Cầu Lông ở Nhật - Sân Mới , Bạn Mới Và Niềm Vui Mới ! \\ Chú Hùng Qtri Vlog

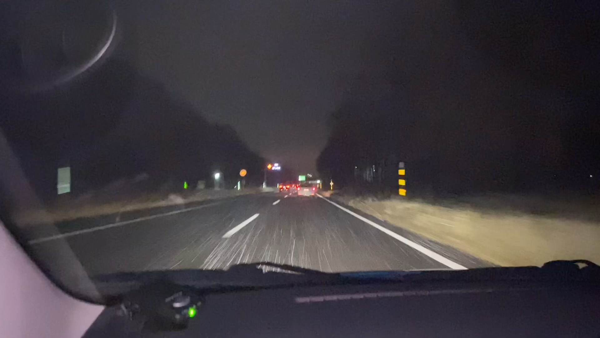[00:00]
chào mọi người nha. Hôm nay Hùng với lại thêm ba người bạn nữa lên tới Sapporo để chơi cầu lông. Hôm nay đi một trận mới mọi người, đi một quãng đường rất xa luôn. Đây là con đường từ giữa chỗ Hùng đến Sapporo mọi người ạ, khá là xa. Trời hiện tại đang tuyết mọi người, không biết có nhìn thấy cái gì không.